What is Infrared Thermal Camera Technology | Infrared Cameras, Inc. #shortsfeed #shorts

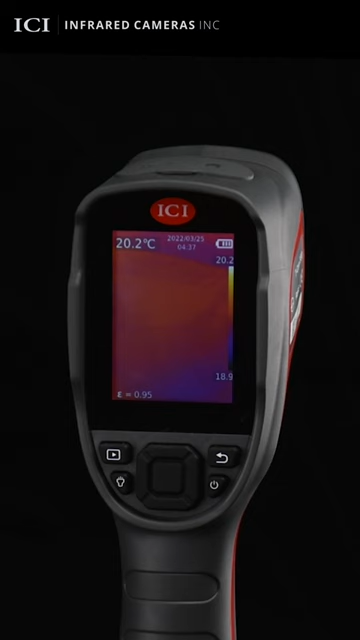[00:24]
On screen: spot 20.2°C
Infrared cameras utilize hundreds of tiny non-contact thermometers calibrated to accurately measure and visually display thermal data points as either an image or video.